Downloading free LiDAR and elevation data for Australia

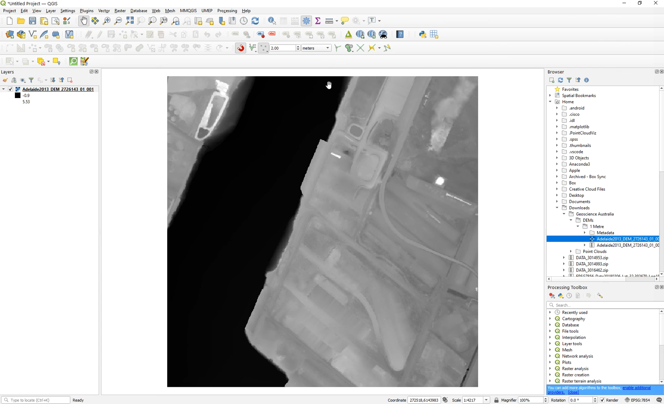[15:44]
Um, we need to close this and reopen it. Now that we have this, it's building, as you can see, is there.
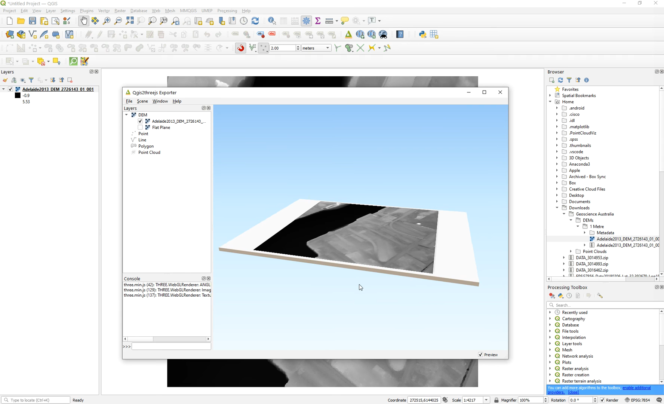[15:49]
So you can use now the elevation information.
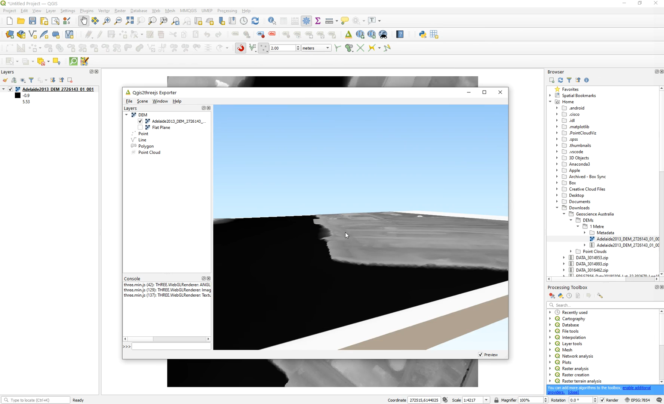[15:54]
I think it's relatively flat. That's why you don't see a huge difference,
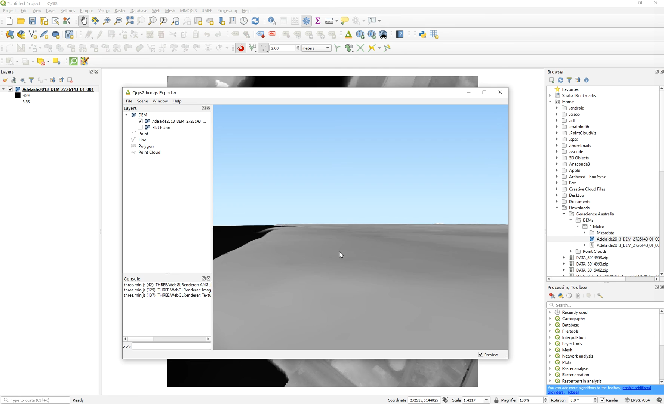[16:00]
but you see a slight difference here between the water and the land. Okay. So this is a rapid way to visualize. You have other DEMs, then you can easily change.
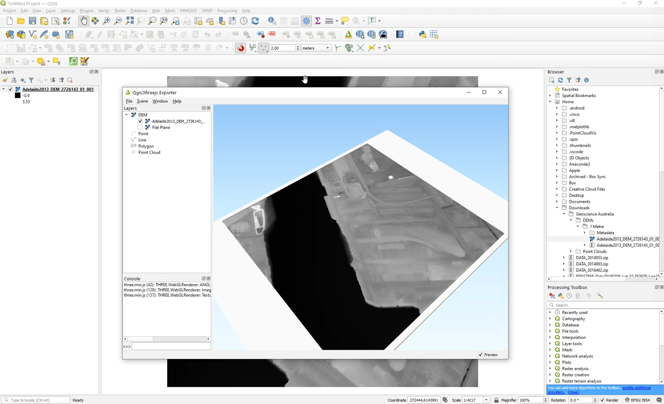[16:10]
If you change here, you can change here, the exaggerations, et cetera.